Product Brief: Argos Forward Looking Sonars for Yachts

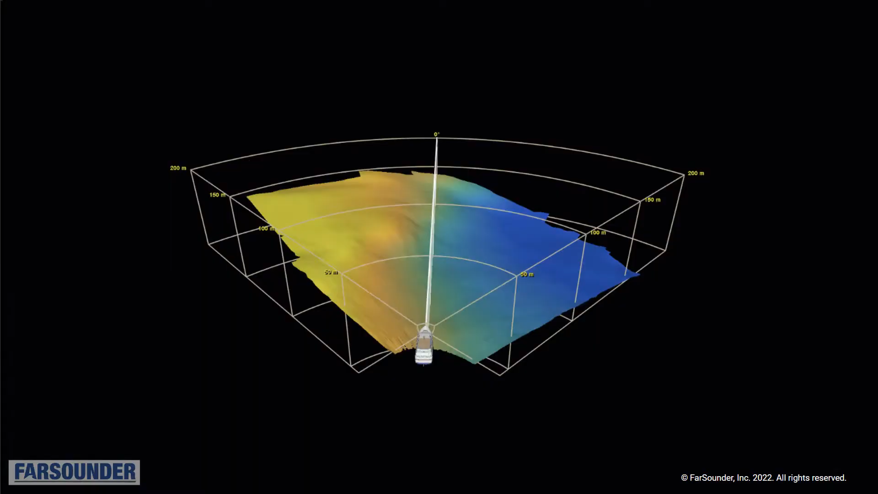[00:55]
Here is an example of our product's 3D sonar display. I helped found Farsounder over 21 years ago,
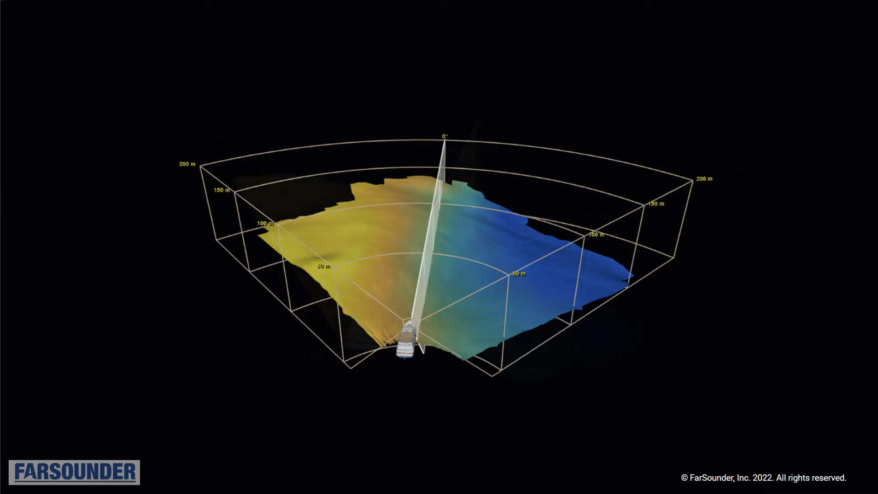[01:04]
and we've been shipping true 3D sonar products to customers all around the world since 2005.
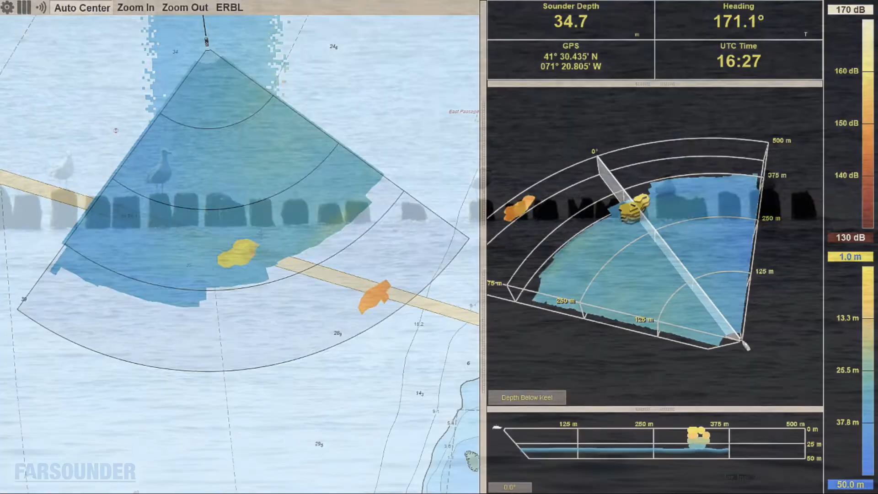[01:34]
Our products are intended to provide the yacht operator with a clear picture of what is underwater ahead of the vessel. Farsounder's range of models can operate from 350 meters to 1,000 meters ahead of the yacht. These systems can map the sea floor out
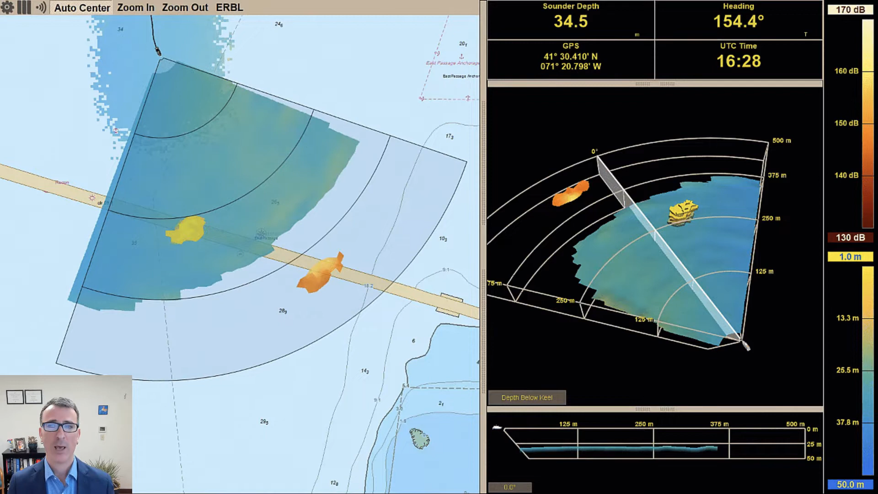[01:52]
On screen: depth 34.5 m
to at least eight times the depth of water below the transducer module, as well as detect in-water targets out to the full range of the sonar.
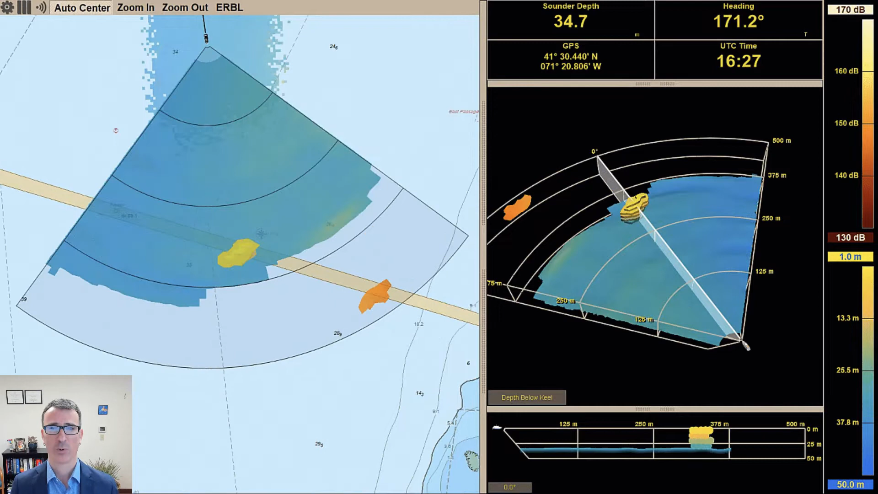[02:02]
On screen: depth 34.7 m
Our software includes both chart overlay and 3D perspective views.